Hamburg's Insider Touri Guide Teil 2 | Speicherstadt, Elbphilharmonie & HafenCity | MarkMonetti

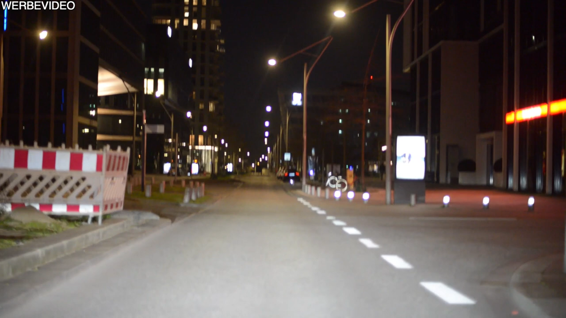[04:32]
Also jetzt hätte ich, wenn ich die Kamera drehe, wieder aber die Dings im Auge. So, gefahren wir gleich lang, rechts von uns jetzt Elbphilharmonie. So. Dann haben wir jetzt hier rechts wieder ganz viel Wasser. Auch ganz nice location.
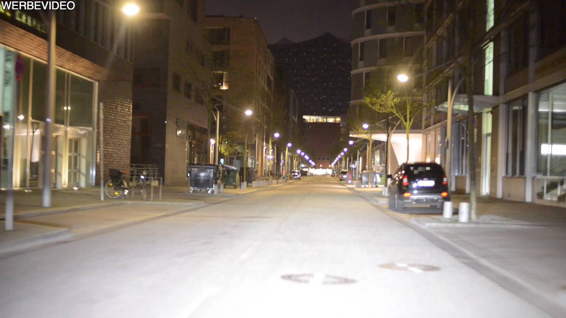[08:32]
Hier rechts von uns, wo dieser Kreis so rausguckt, das ist das Gebäude, wo ich eben sagte, die, die da oben sind, gucken jetzt auf die Elbphilharmonie. Das ist genau hier.